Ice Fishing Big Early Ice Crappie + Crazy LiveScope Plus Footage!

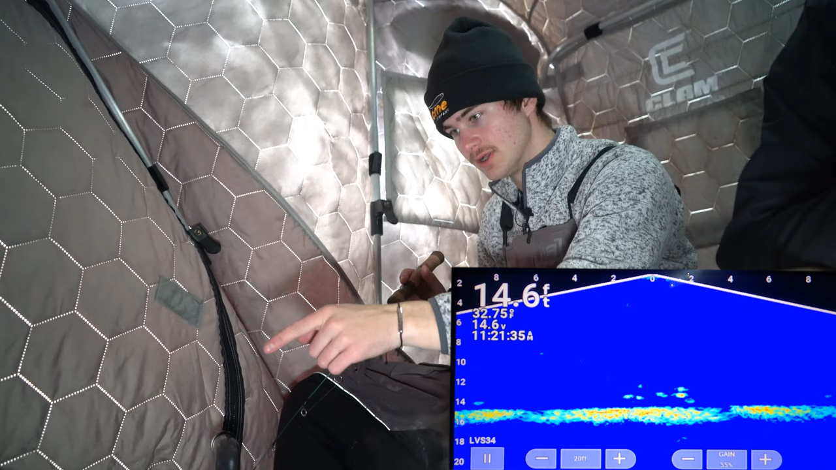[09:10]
Look at all those crappie coming up right now. Big school of them. Big fish to our right too.
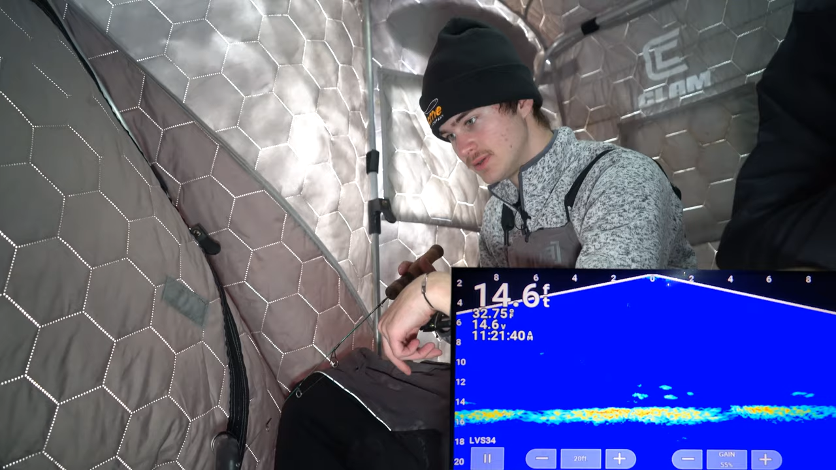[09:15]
On screen: depth 14.6 ft, water 32.75°F
I want that fish right there, that one coming in. Look at that. It's gotta be a bass.
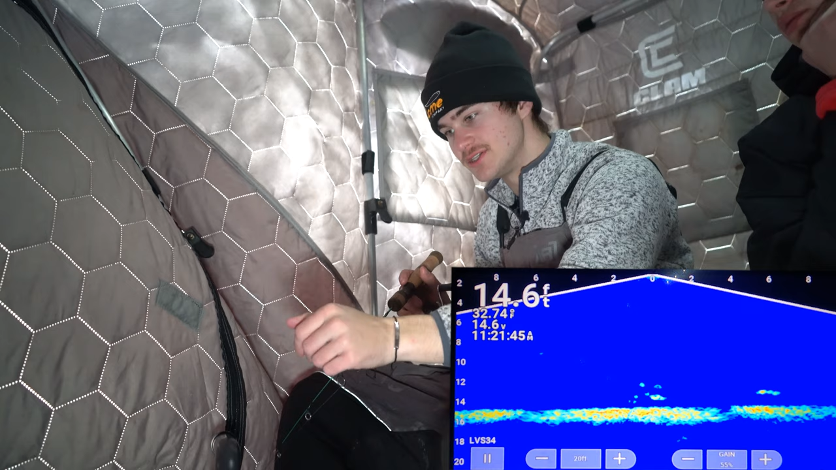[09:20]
On screen: depth 14.6 ft
I mean, it's super long, but it's still a good mark.
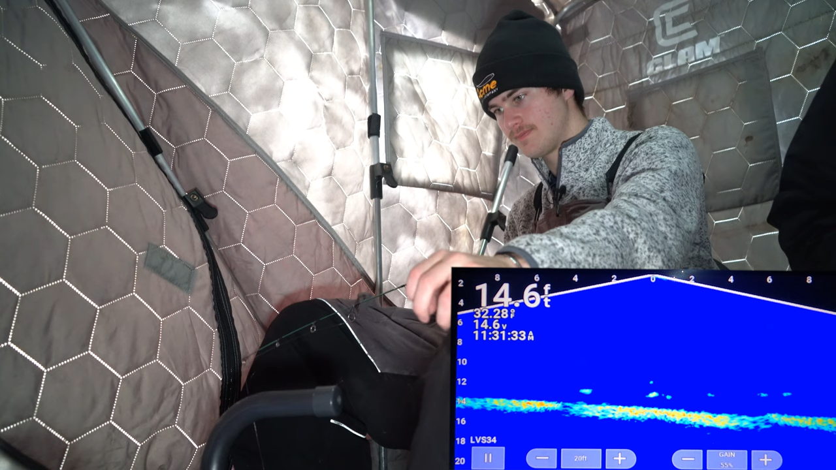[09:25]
Oh, this guy's coming in hot. He's gonna smack it. Look at how fast he's going. I'm gonna let it sit.
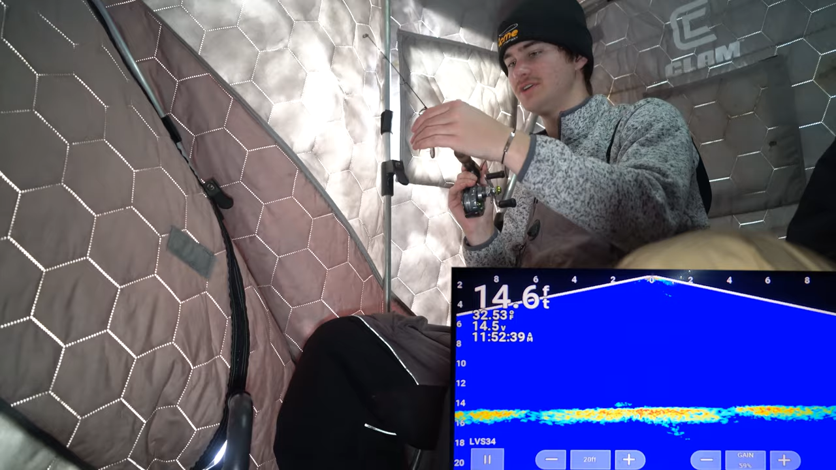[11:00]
On screen: depth 14.6 ft
All right. 19 feet of water, a little deeper. Let's see if any of these guys are gonna smack it right away. Oh yeah. They're on it. Come on, smack it.
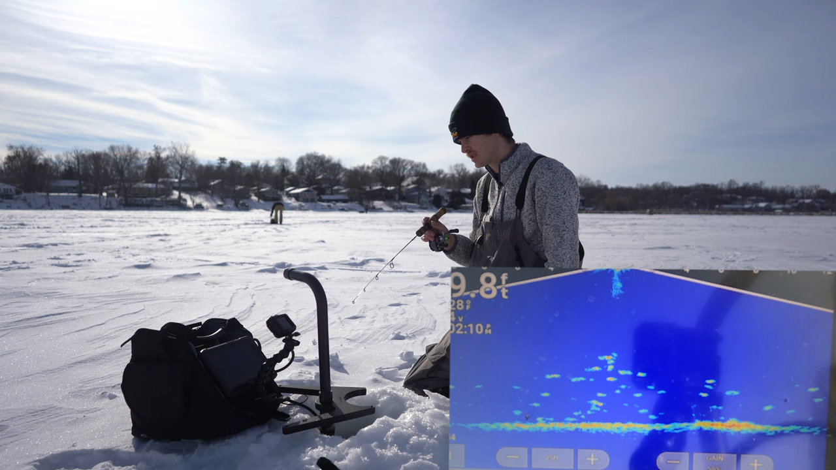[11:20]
Aggressive crappie, they are definitely moving deep after the morning here. Fish on. During the morning, they're shallower. Comes around a little bit later and they're pushing deep.
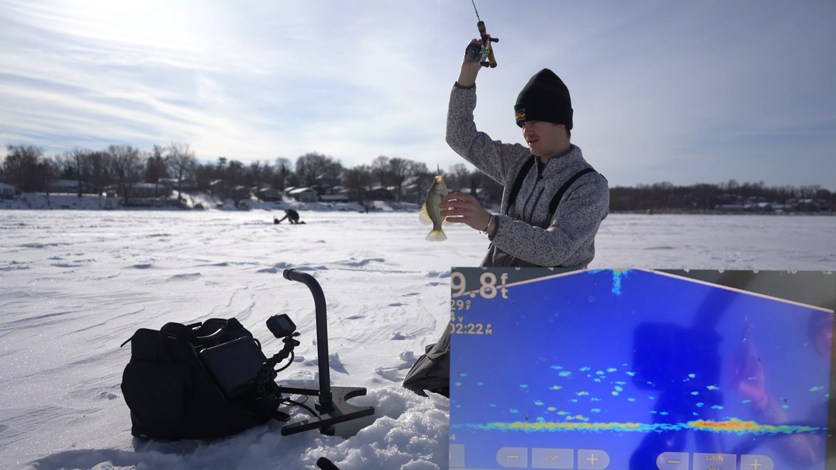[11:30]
I mean, look at these schools of fish here, sitting in the deep water. Used forward view to find a school. Sat about 50, 60 feet away from my tent,
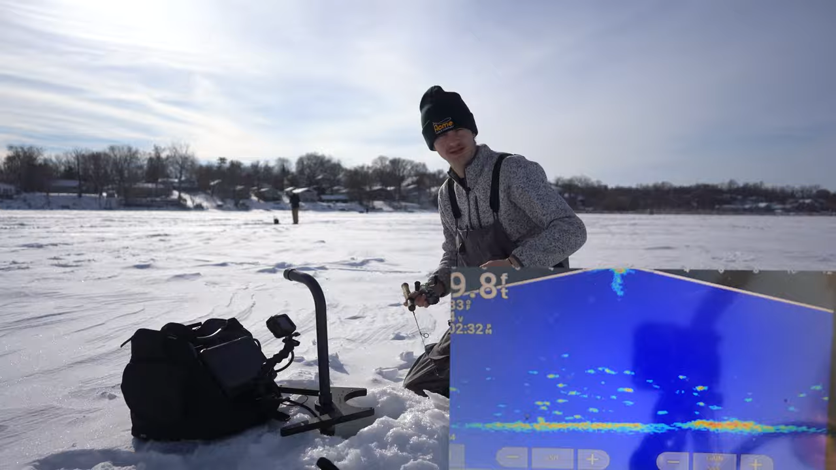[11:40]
On screen: depth 9.8 ft
and there is a lot of fish out here today, guys. Look at that guy. Beautiful, beautiful fish. She's gonna go right back in the water.
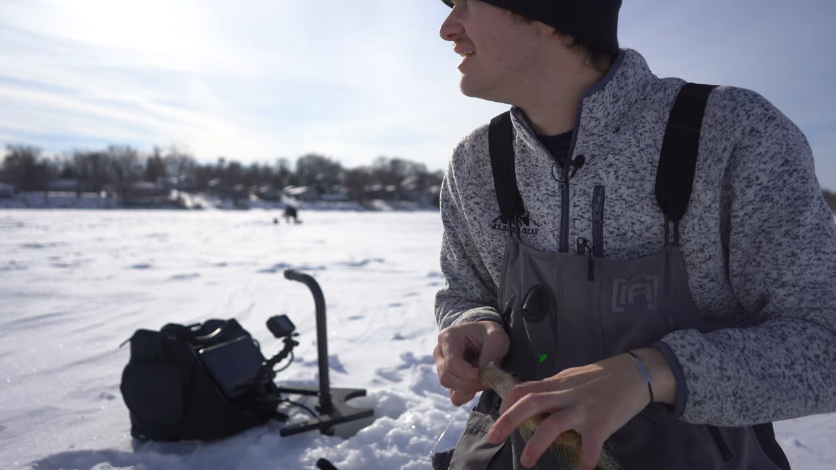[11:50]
They move deep during the day, so all these schools are just gonna be filled with crappie, which is awesome. I got no problem with that. Let's keep fishing.
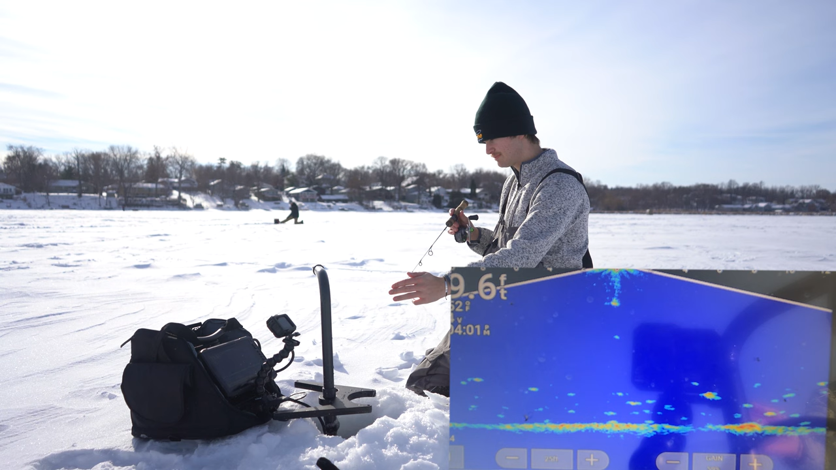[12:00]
Let's drop back down, see if we can get another one out of this hole here. Big mark to our right there. Oh yeah, it's windy. Here we go, fish on me. Oh, just missed them. As soon as I dropped down, I got smacked. Here we go, he's coming back. He's on me. Fish on, right away. Another fish. Feels a little bigger than that last one.
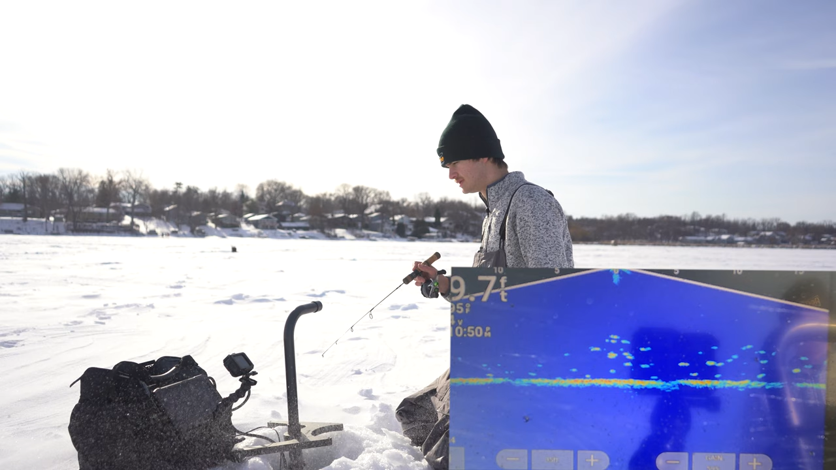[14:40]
Stick here, I shouldn't have a problem catching another fish here. It's getting pretty windy too. My camera's not liking that, so. We spent the morning out here, we caught fish, nothing wrong with that. Here we go. Aggressive fish coming in right now. I'm gonna let dead stick, he's gonna smack it. Come on, grab it. Oh, pulled right out of his mouth. Felt him there for a second too. Here we go, he's coming back.